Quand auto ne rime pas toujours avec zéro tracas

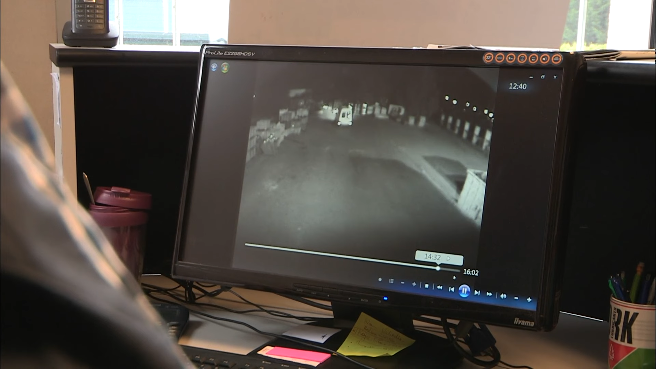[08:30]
Il est 2h du matin. Des délinquants ont introduit cette camionnette dans la cour de la société. Ils la positionnent face à l'entrepôt, puis la lancent à fond, telle une voiture bélier.